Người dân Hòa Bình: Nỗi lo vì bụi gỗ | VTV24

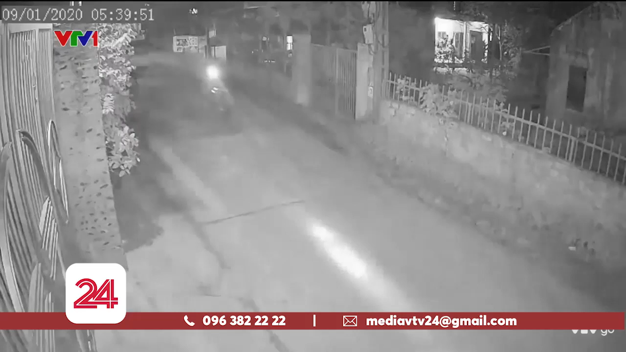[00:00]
Hình ảnh trích xuất từ camera lắp ngoài cổng. Theo anh Tuấn, một người dân xã Lạc Thịnh, đây là một cơn mưa bụi đúng nghĩa đen.
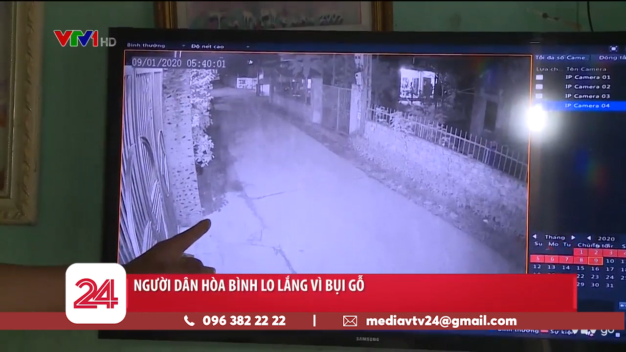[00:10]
Đây, bụi như thế này rất là bụi đây.